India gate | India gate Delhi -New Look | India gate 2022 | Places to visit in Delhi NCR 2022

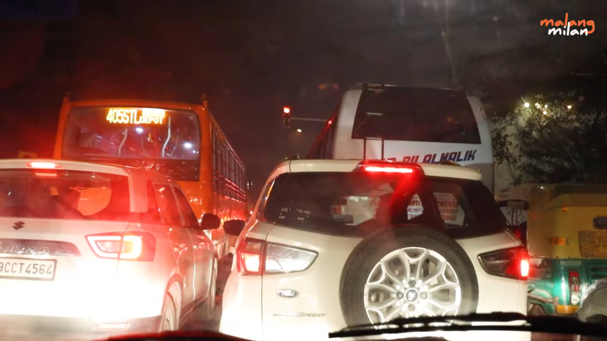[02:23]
और रेड लाइट अभी खुल गया है, बट दिल्ली में अभी 10:30 हो गया है,
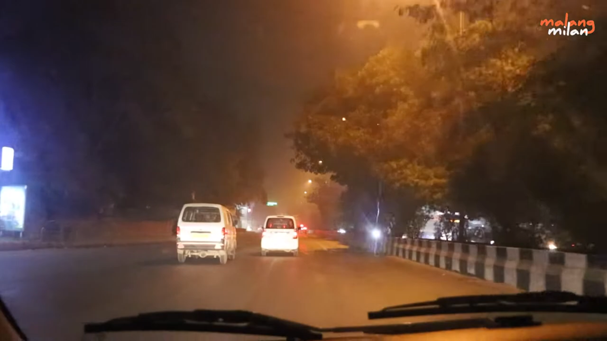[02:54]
बस अभी एक और रेड लाइट है, शायद वहाँ पे जाम लगे, उसके बाद थोड़ा सा खाली मिलेगा।
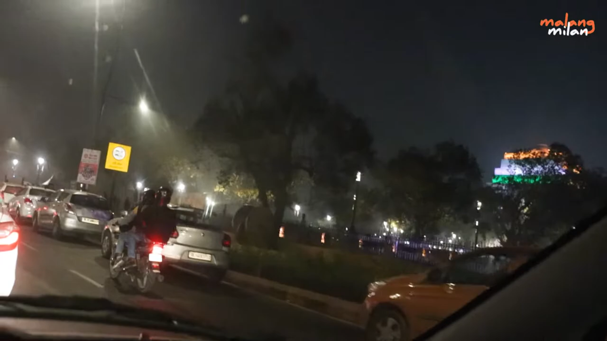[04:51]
अंदर है पब्लिक तो दिख नहीं रहा, अरे वहाँ पे देख, जा नहीं रहा, देखो अच्छा अंदर तो है कुछ है क्या?